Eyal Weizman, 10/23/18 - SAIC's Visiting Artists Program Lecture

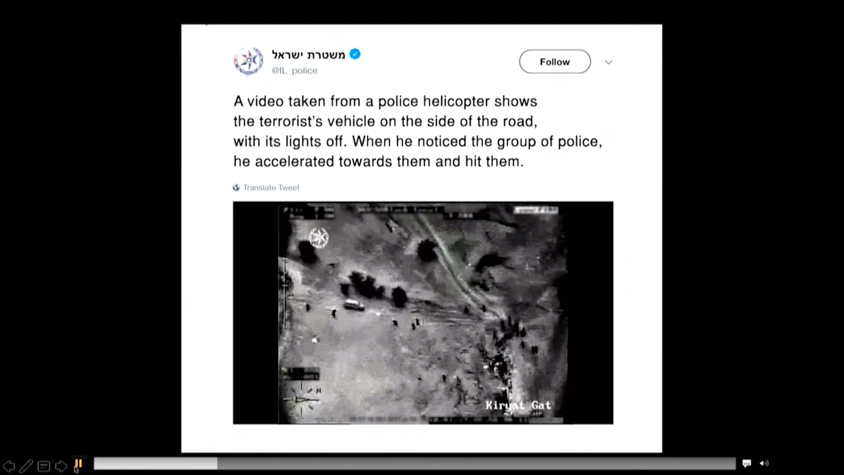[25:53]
The video taken from police helicopter shows the terrorist vehicle, right, shows the terrorist vehicle on the side of the road. This is the terrorist vehicle, apparently, with its lights off, right? It's a thermal imaging. Why is the lights off?
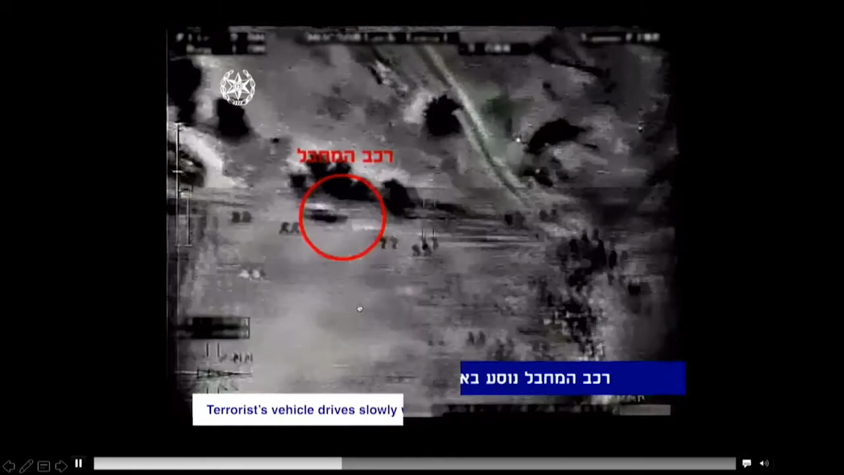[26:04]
Who knows that the lights are on and off? This is the marked terrorist vehicle, and now they show how it charges towards the group of policemen and run them over.
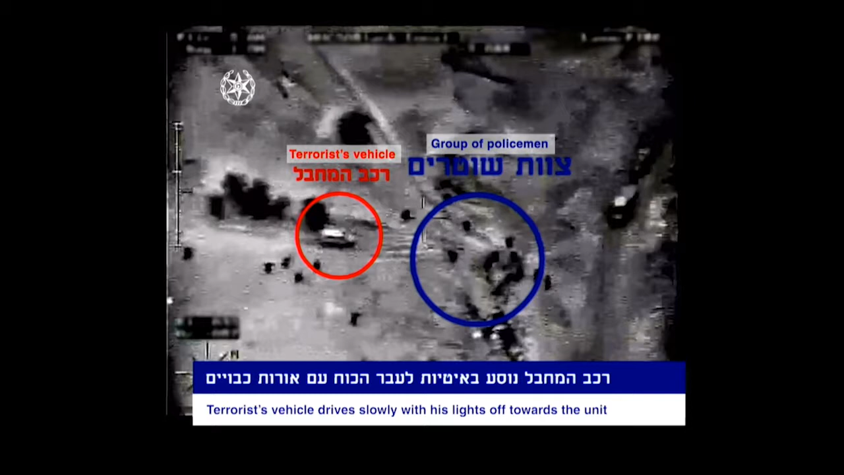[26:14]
It's going slowly with its lights off, accelerates, for no reason, that wanting to run over the police.
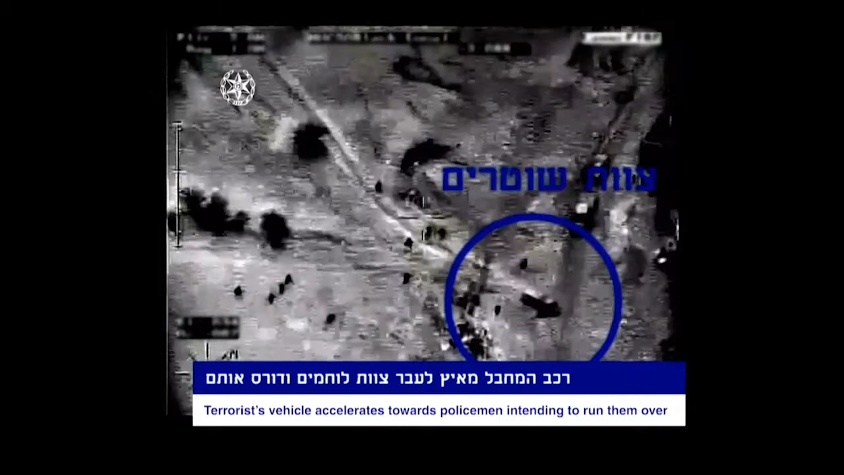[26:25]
And you see the body of the police here under the car.
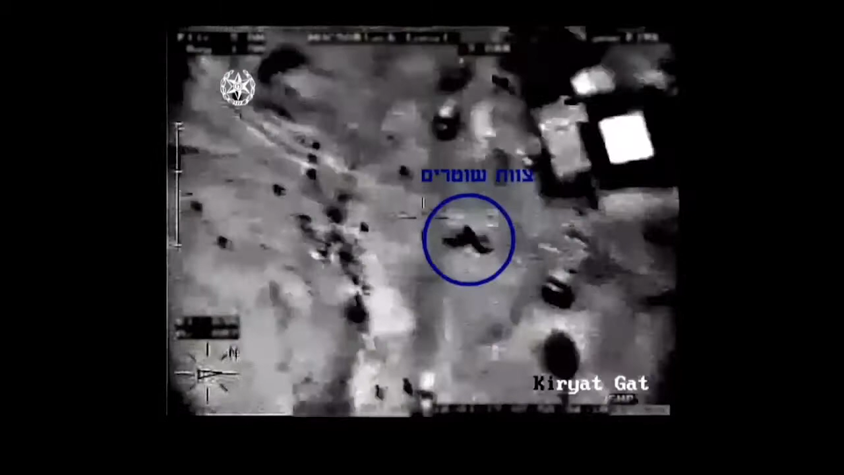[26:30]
And then another police vehicle comes and stops it.
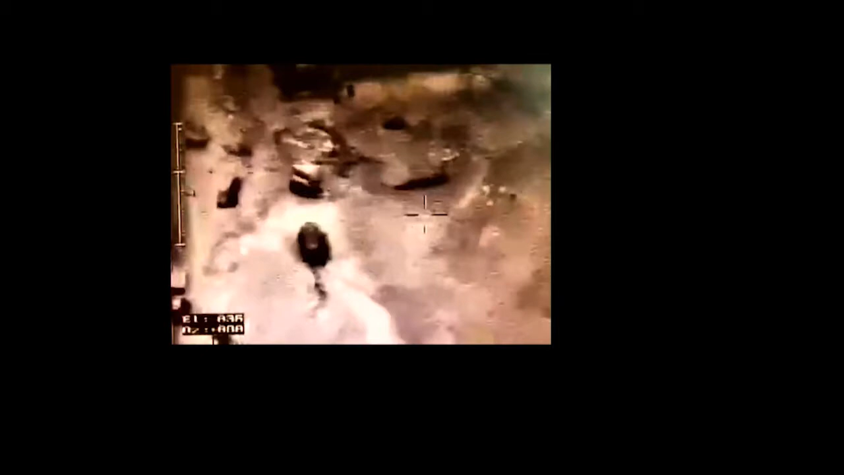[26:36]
Later that day, they release, actually, in lower resolution, the thermal images without any annotation.
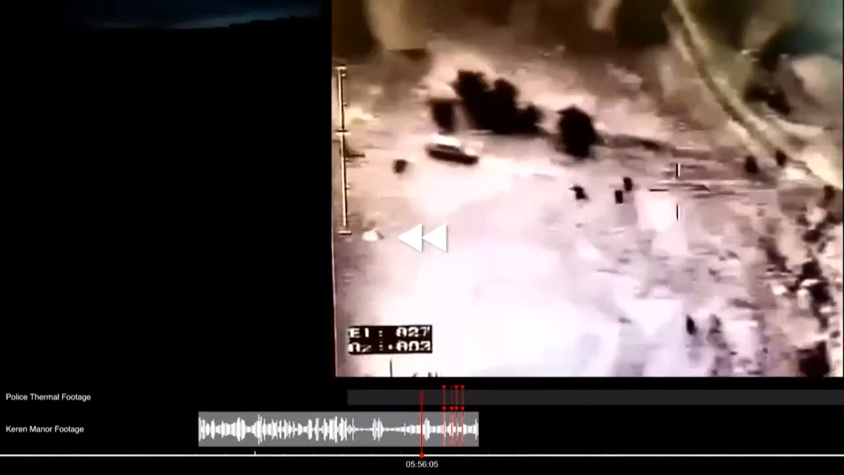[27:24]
Here is the Manor's video. The sound is Manor.
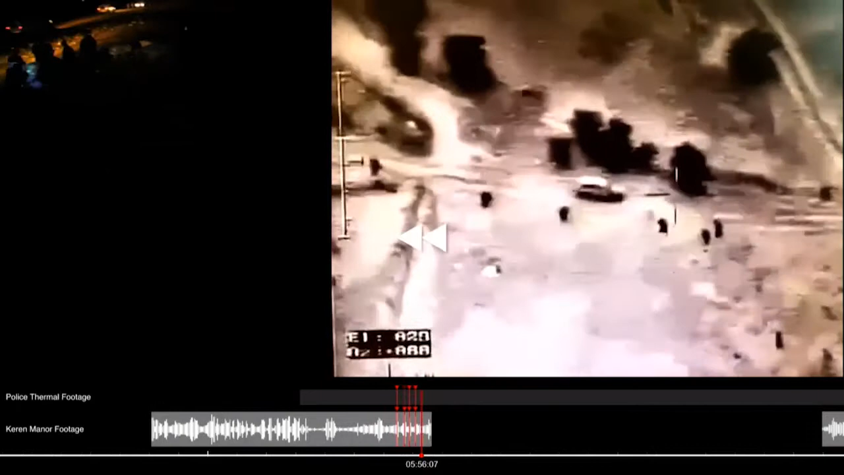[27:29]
And what we see is, on this policeman, we see three or four kind of like heat clouds coming, shots. We hear those shots. We can synchronize the pattern, the rhythm of the shots visibly, and the rhythm of the shots on the video. And effectively, now, we have, because we have Karen Manor's metadata, we have the time of each and every of the activities that are taking place.
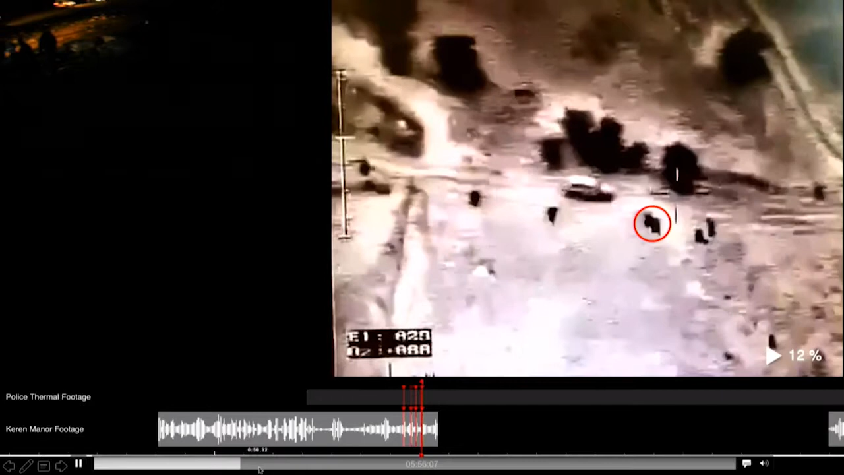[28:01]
So, we see now those shots. I'm going to go a bit forward. Okay, okay, okay. Okay.
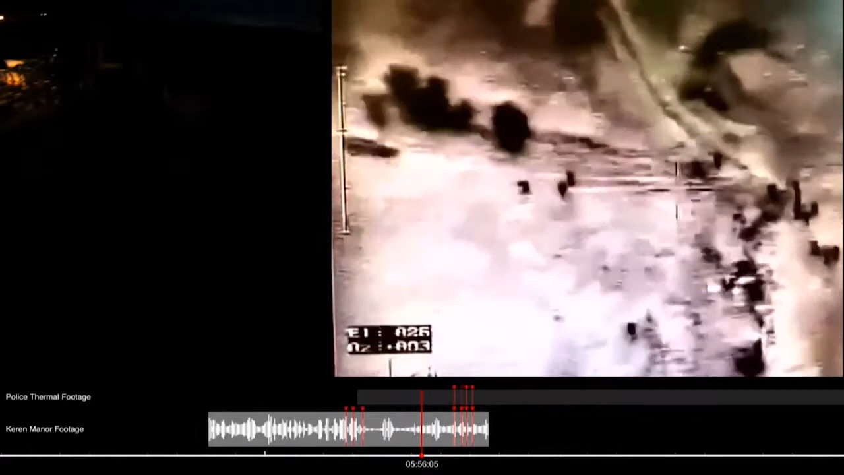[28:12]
We can see here the vehicle coming in. These are people. People are registered on video as heat sources.
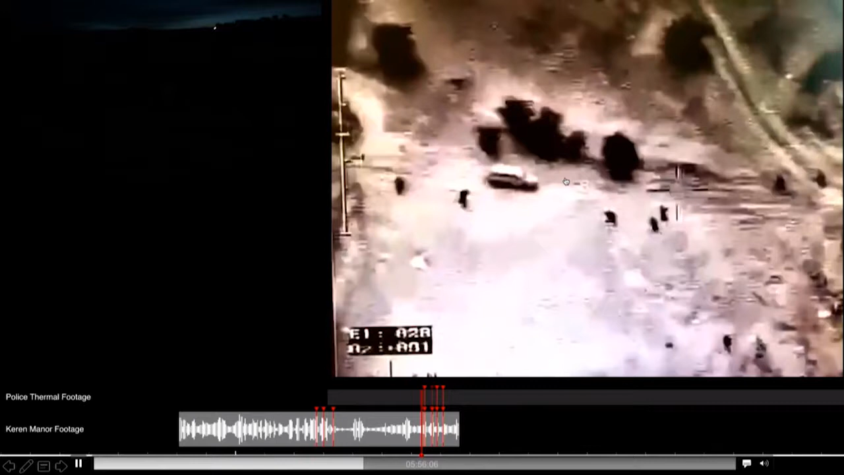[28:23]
This is why they look dark, darker than the background. The background is colder. It's white.
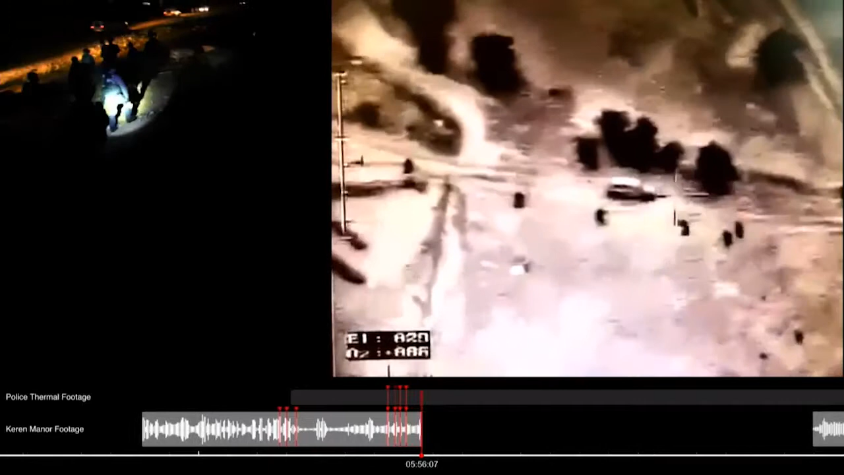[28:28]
Here are the shots.
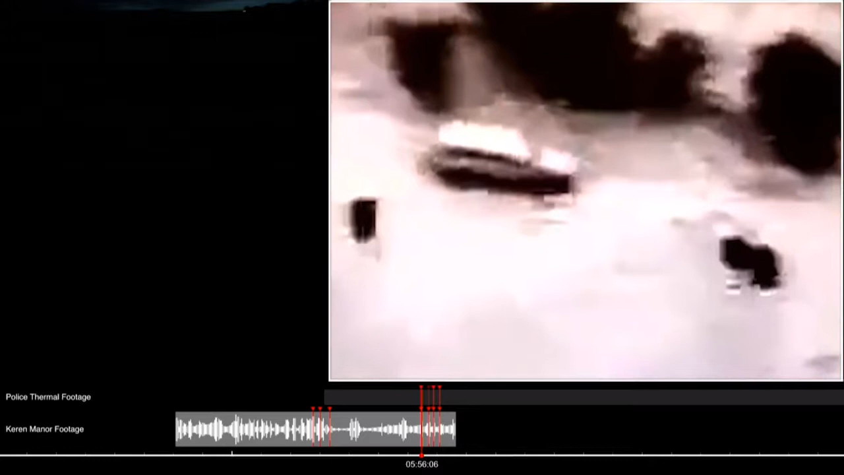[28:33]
But let's, if you look at the direction of the shots, the direction of the heat clouds,
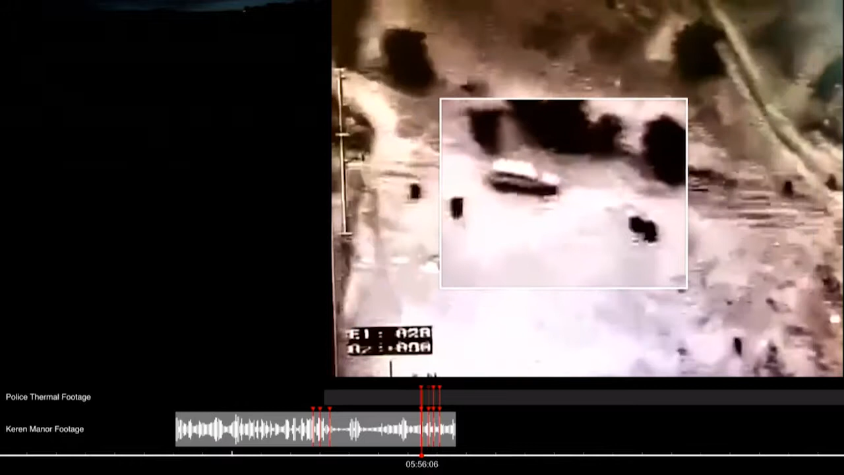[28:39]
you can see that they are pointing directly towards the car at the time when the car is actually driving pretty slowly and definitely before it runs over the police. So, the entire police story doesn't make sense anymore. First, the police shoots. Then, it goes over the car. Why and what happened?
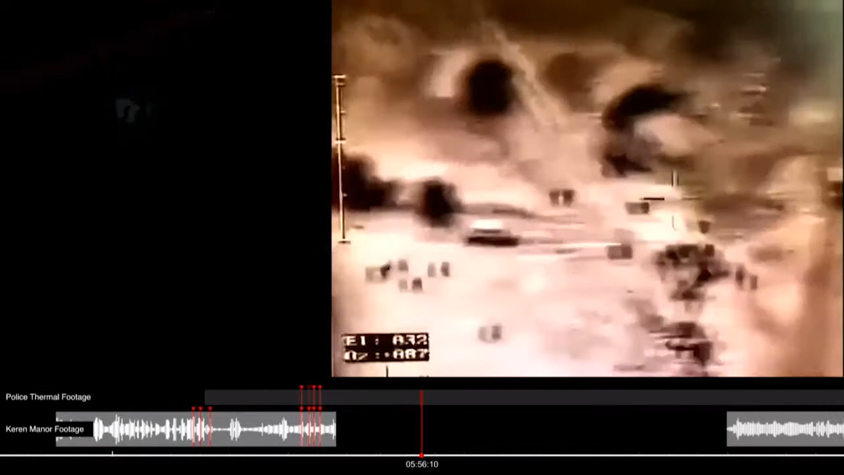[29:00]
We don't know yet, but the order of action is already inverted.
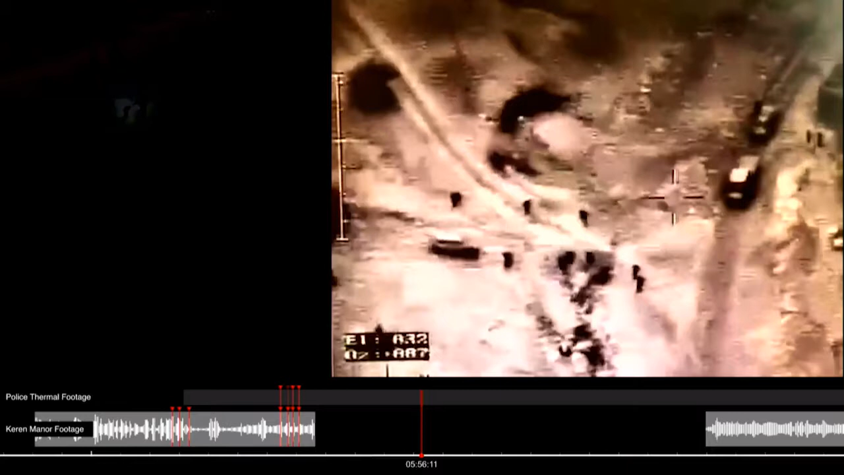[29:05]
Now, here, you could see we're in the gap between,
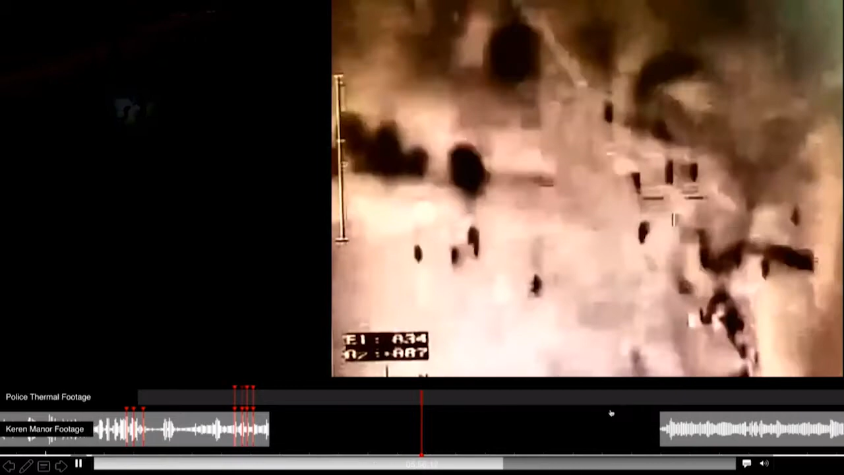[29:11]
this is the 14 seconds when Karen has her video off.
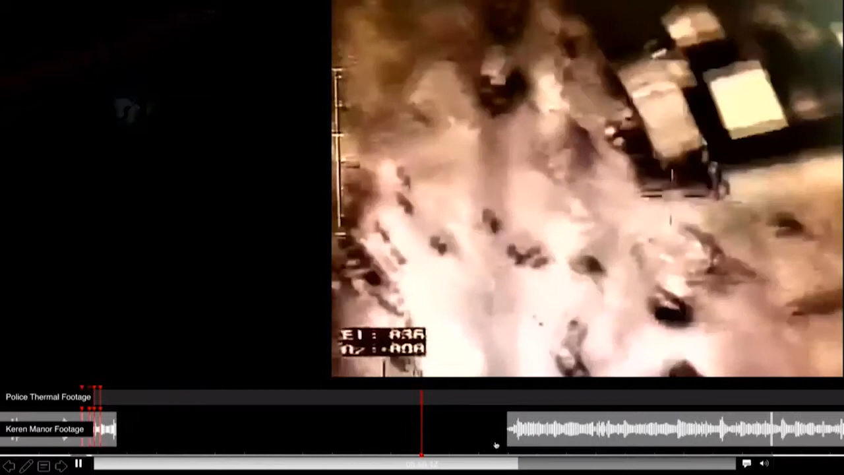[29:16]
She's going to connect now to the video, but we know how to sync it up.
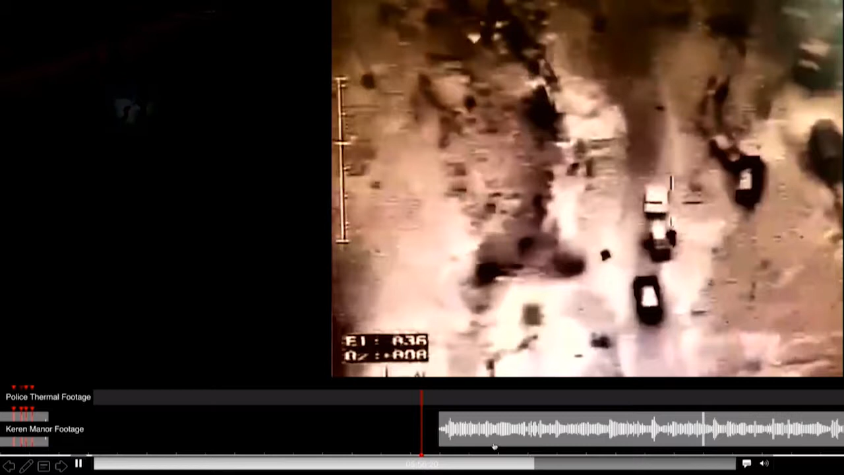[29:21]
And we're going to start hearing some interesting things at the moment where she switches on.
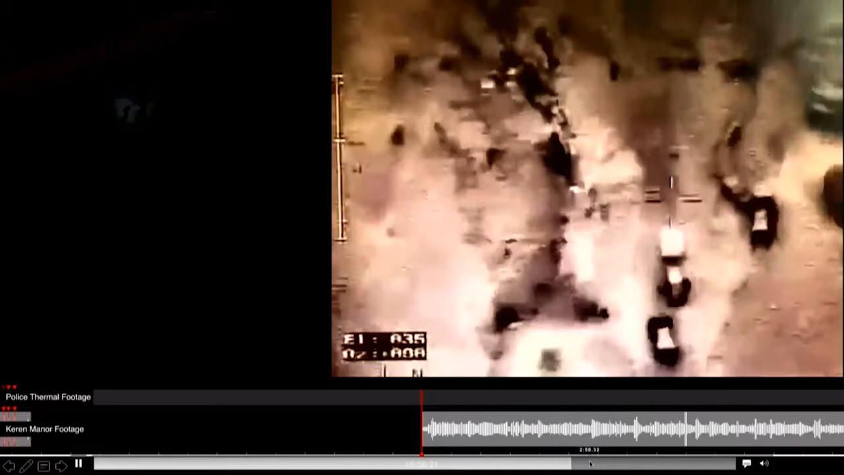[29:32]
So, we start hearing, this is the car,